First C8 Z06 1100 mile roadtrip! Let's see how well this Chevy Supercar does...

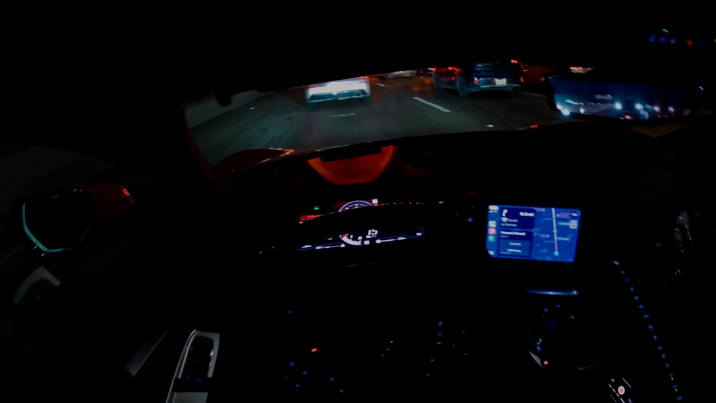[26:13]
Traffic. A lot of traffic. Oh my. There's a little tunnel here. That's light acceleration. It sounds so amazing in the tunnel. Gotta love it. Gotta love that sound.